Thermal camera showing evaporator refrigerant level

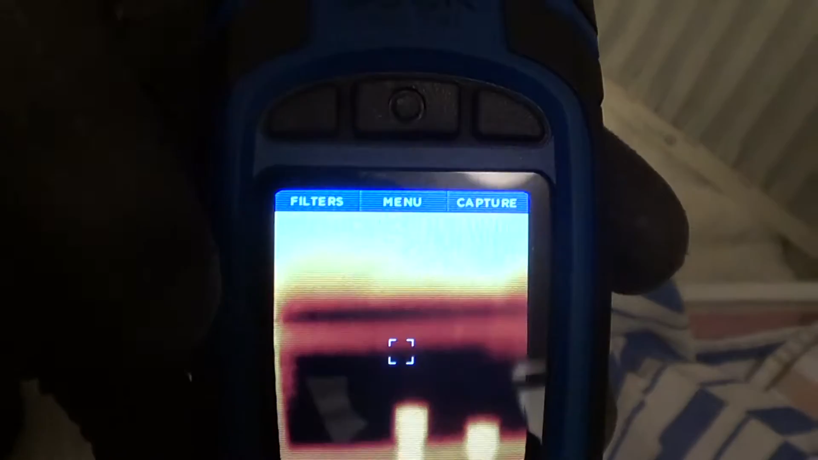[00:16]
So you can see the refrigerant on the bottom circuit, starting to feed on the top circuit,
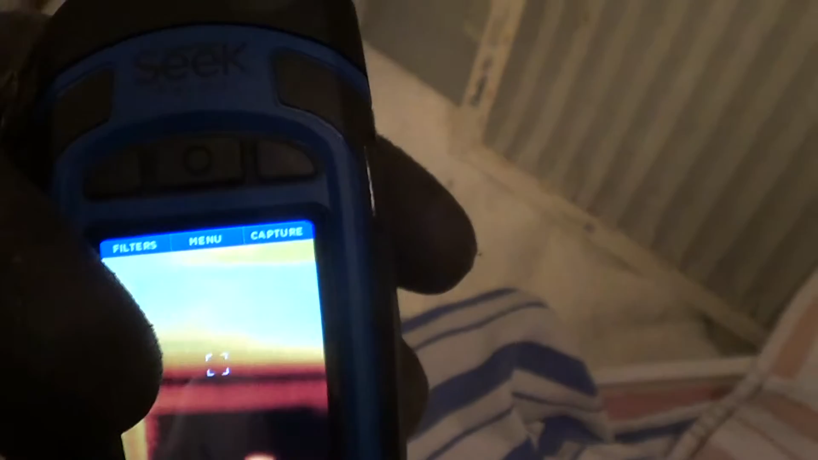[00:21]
and then all hot on the top half of the evaporator.
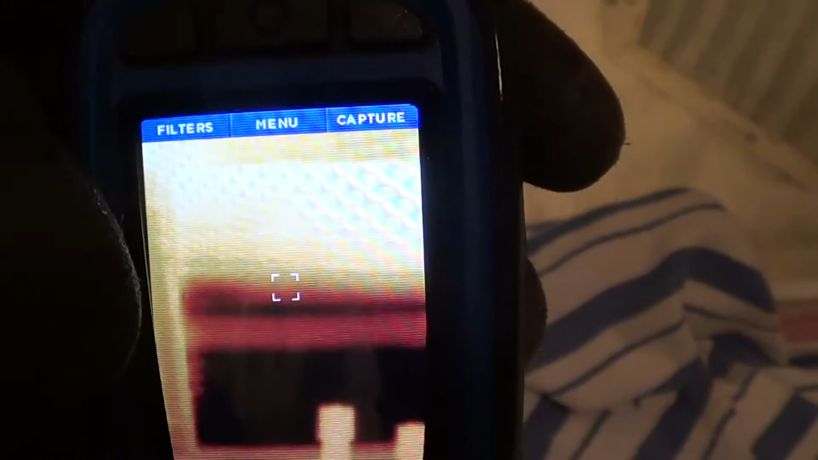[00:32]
So we only got about half the evaporator cooling,
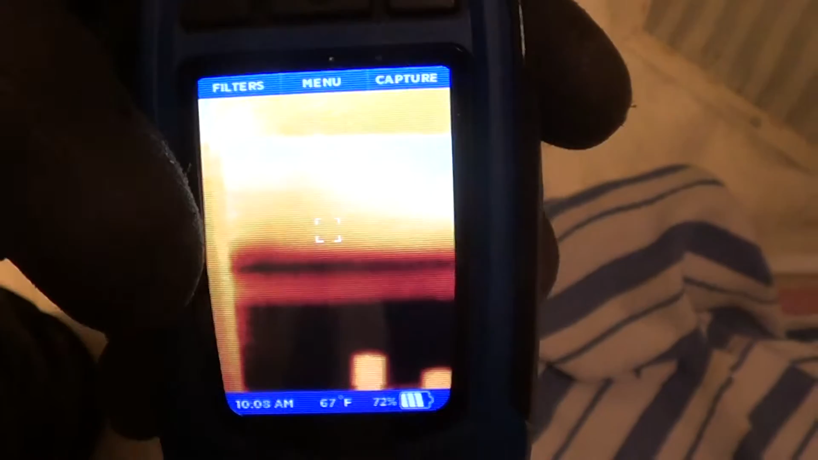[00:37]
and that's going to be about one pound low because I had to add a pound last year on this system, R410A.
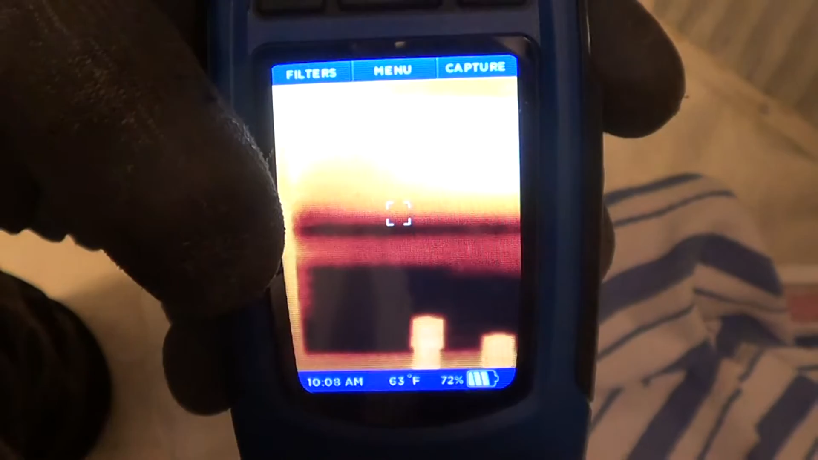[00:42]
It's got a small leak on it.
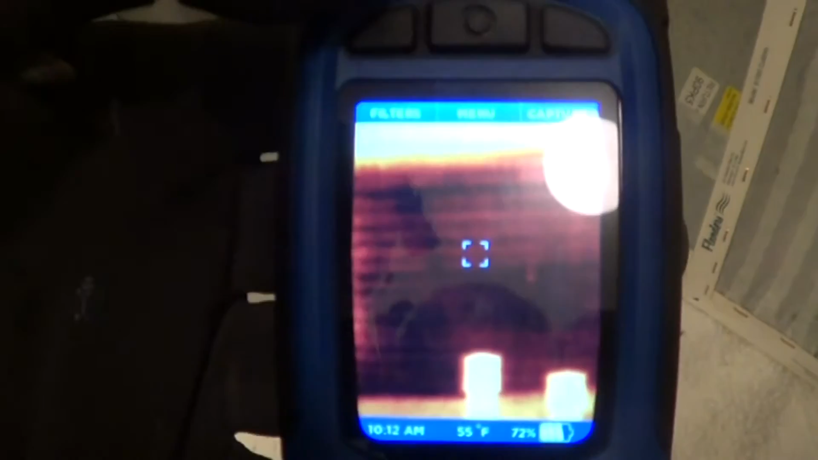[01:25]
Now we have our refrigerant added, and we got a little bit of superheat right at the top. And that's normal, especially for expansion valve. It's full of refrigerant.